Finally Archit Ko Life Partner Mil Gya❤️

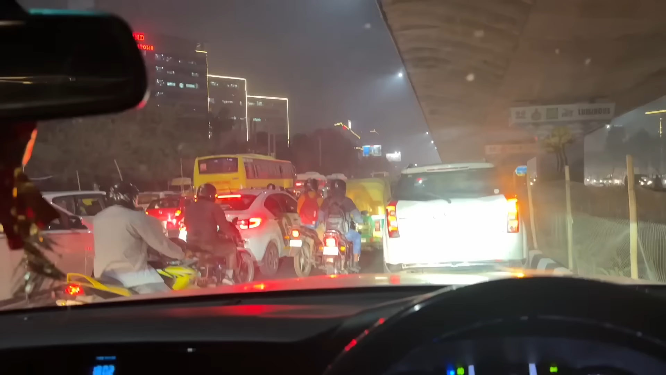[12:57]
गुड़गांव गुड़गांव को ऑफिशियली जामनगर घोषित कर दो भाई, जामनगर भाई। कुछ प्लान करना पड़ेगा नहीं तो आने वाला टाइम में मुंबई जैसा हाल हो जाएगा।
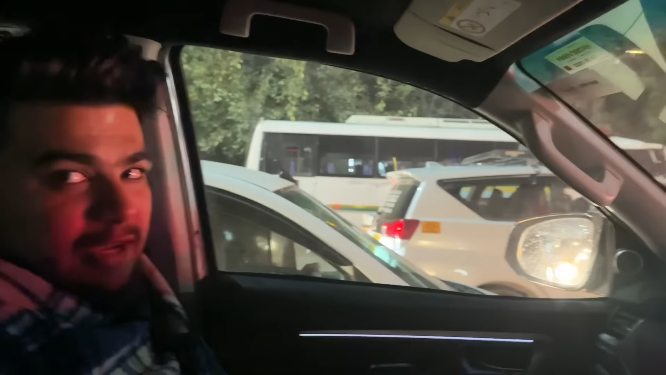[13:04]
आने वाला टाइम में मोए मोए हो जाएगा मुझे ऐसा लग रहा है। मोए मोए तो होगा, मुंबई वाला हाल हो जाएगा। अब वही मोए मोए हो जाएगा।
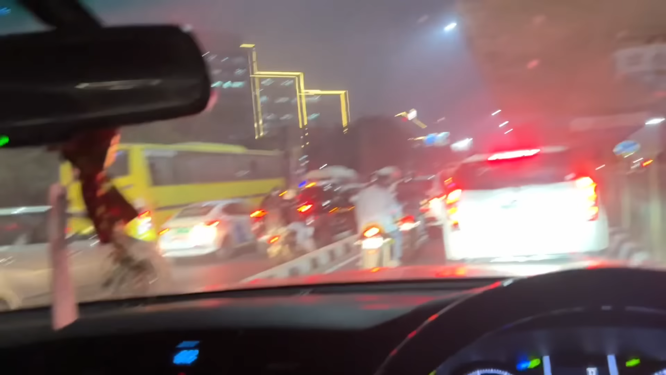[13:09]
ऊपर फ्लाईओवर बना दिया, नीचे बना फिर भी जाम लग रहा है भाई। सिस्टम है जाम का, क्या करें साढ़े हम जाम ना मार पा रहे, इधर जाम लग रहा भाई। मेरा तो मेरी नज़र लग गई।